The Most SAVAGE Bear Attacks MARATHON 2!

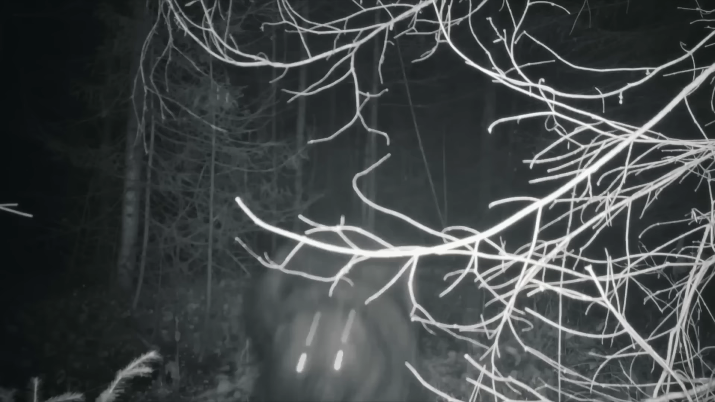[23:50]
The combined noise made by the trio was luckily enough to scare the bear away, as it soon retreated back into the darkness.
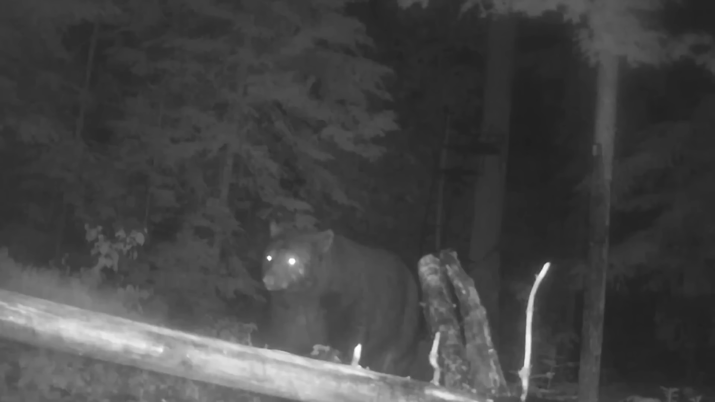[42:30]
In the moonlight, he could just make out the outline of a black bear, the same one he had seen previously.
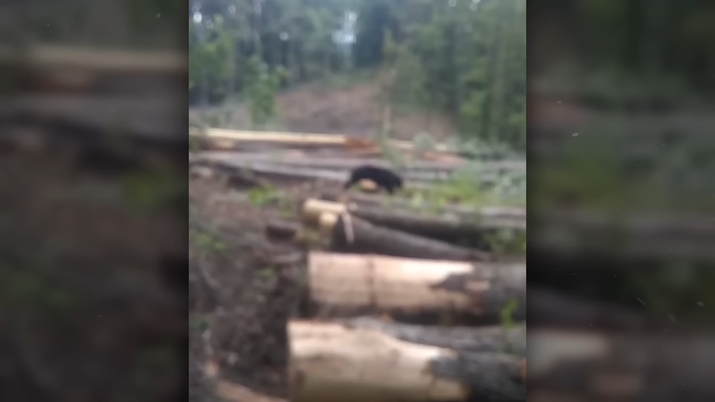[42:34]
It was sniffing around his campsite,
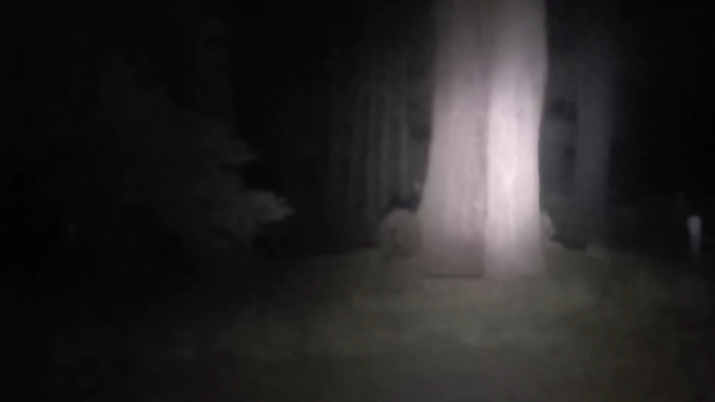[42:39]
turning over his garbage, and scouring the area for food.
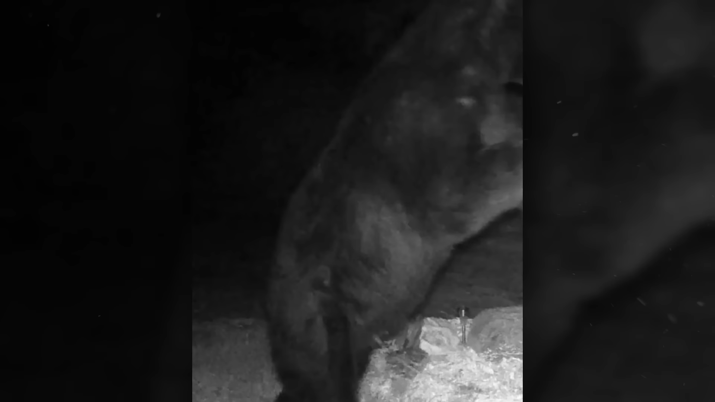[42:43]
It muzzled his bin bags, tearing them open with its claws.
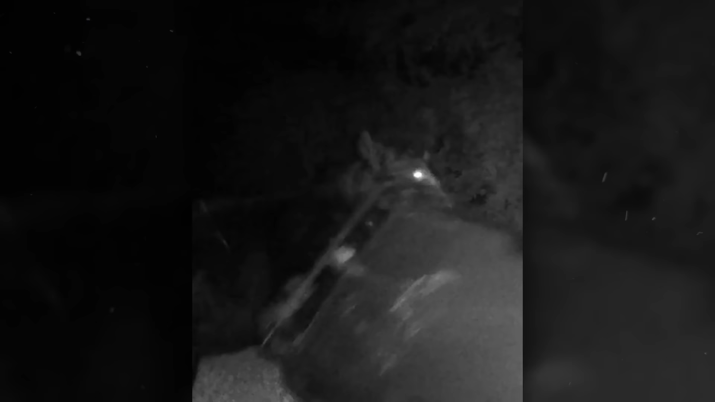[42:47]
The bear was hungry. Colin watched from the safety of his trailer. He didn't utter a sound.